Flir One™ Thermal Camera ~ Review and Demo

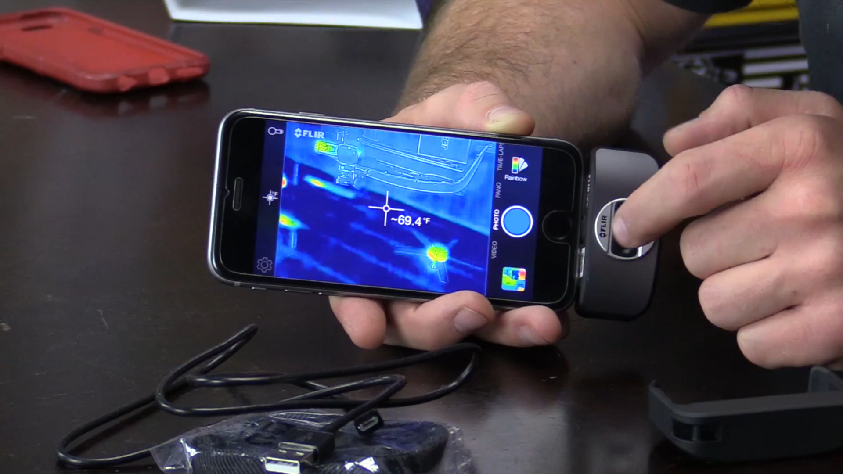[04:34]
On screen: spot 69.4°F
This is on photo mode. You can also, like I mentioned, record video.
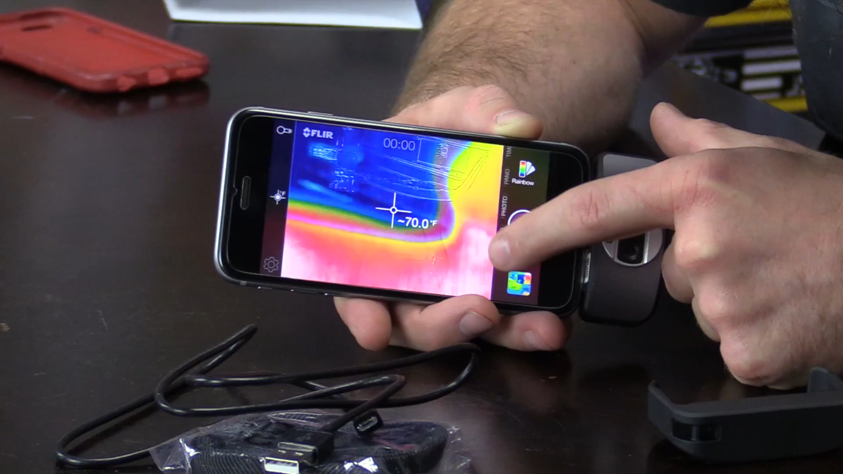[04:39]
You can record a panoramic shot. And you can even do a time-lapse, which I think a time-lapse would be really neat because that might help you maybe diagnose a sticking thermostat.
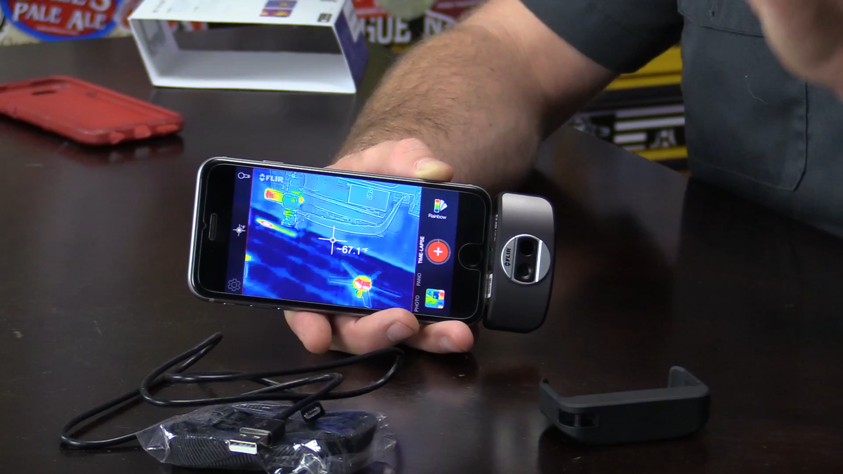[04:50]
And that's the one that I'm really excited to get access to a thermostat that I can fit my camera down and do a time-lapse for you guys. That'll be coming down the road. You can also change the way that it looks depending on what you prefer.